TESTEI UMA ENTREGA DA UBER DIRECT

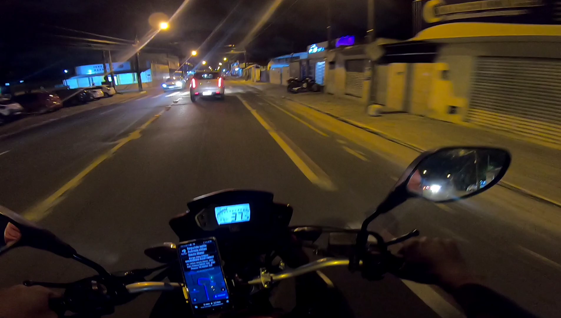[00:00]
Boa noite pessoal, há pedidos aí de alguém no comentário, nem lembro qual o nome Para eu fazer uma corrida da Uber Direct Então tocou uma para entregar o cliente com 2.8 km de distância E meu deslocamento foi um pouco mais de 2 km E vai pagar R$ 8,00,
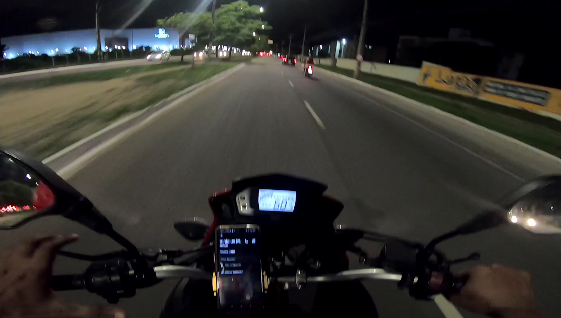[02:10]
mas eu não quero apertar agora Para ver se liga para o cliente, né? Vamos embora, vamos embora Mangabeira Shopping ali, ao lado esquerdo Um corredorzinho aqui, a gente passa com cuidado Pode atravessar alguém correndo aí O carro muda de direção Tem que ficar atento no pneu dianteiro dos carros Além da seta, né? Tem muitos que não sinalizam o que vai fazer A gente tem que ficar olhando o pneu Ver se se movimenta
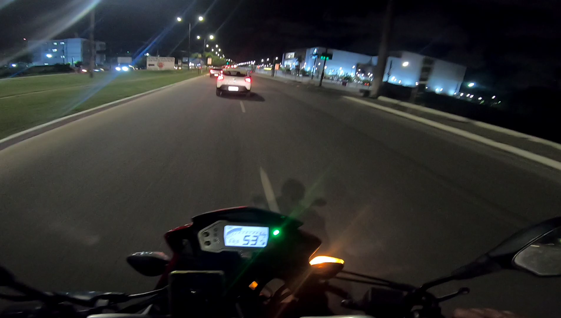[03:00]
E agora vamos pegar o lado direito Essa aqui é a entrada Hoje é sábado, o Shopping está movimentado
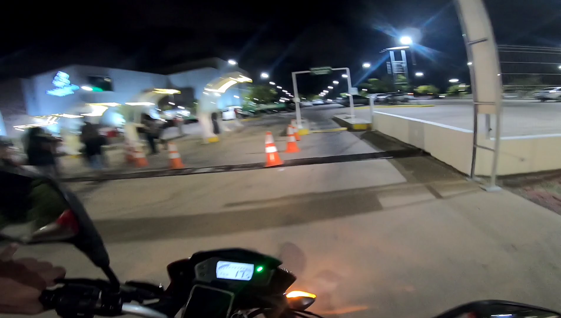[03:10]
Olha como é que tem carro O estacionamento aqui é enorme, viu?
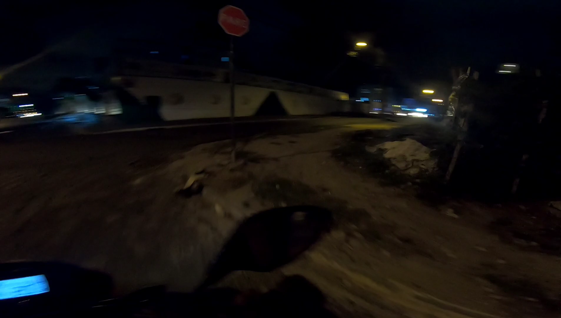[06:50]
Bem pertinho Se der para a gente Correr A gente chega Olha o cara aí Sem capacete No cotovelo Eu prefiro Levar ele Na cabeça Mas tem gente Que gosta De proteger O cotovelo Numa queda Ele Ele prefere Que o cotovelo Fique inteiro Cabeça pode bater Vamos embora 7 horas e 43 Tem que se ligar Nesses cruzamentos Aqui A placa de páreo Está Do lado deles Mas a gente
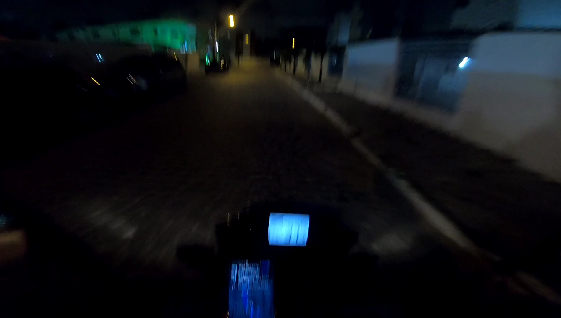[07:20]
Passa Cabreiro
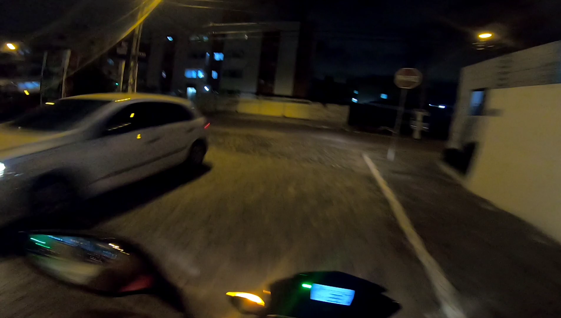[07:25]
Eu falo assim Vou pegar a esquerda
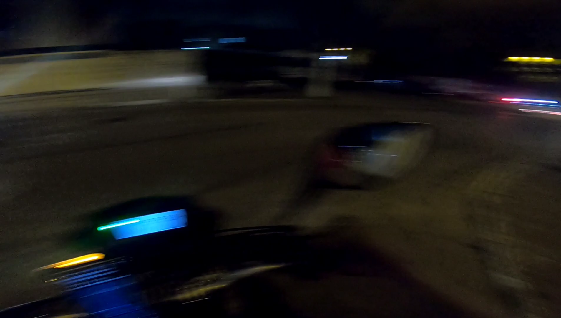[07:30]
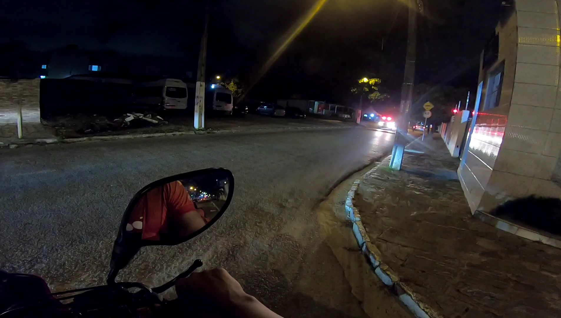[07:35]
Eita Lá vem a polícia civil Ali com toda a gota Ó
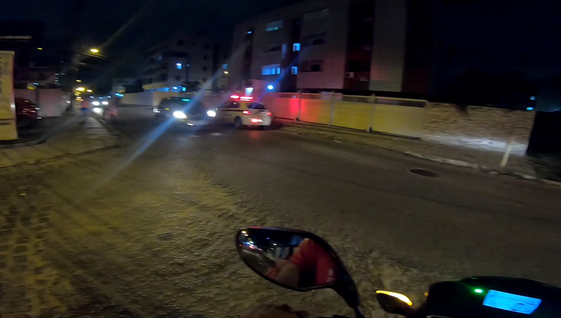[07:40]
E um sozinho Dentro do carro Vamos lá Vamos embora Dá tempo Estou para cá Entrou do lado direito
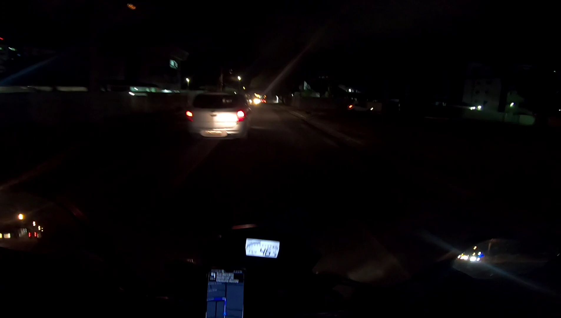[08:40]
Vamos dar um Porta-luz aqui Lampa e reador de farol Essa moto não tem A gente tem que apertar o botão Aperta o botão E
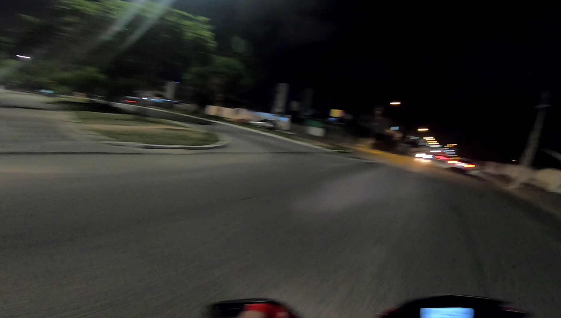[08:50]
E desaperta o botão Fazer assim Trá trá Não tem Lampejador de farol
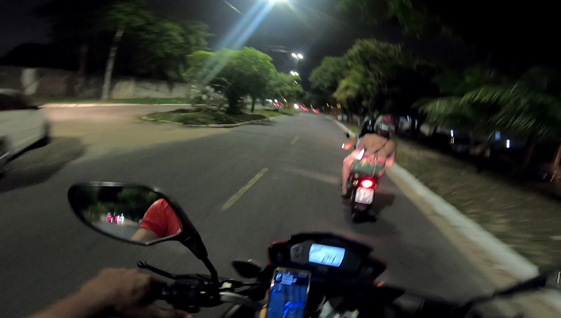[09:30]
Entra aqui A direita Pichinha Cangueira na moto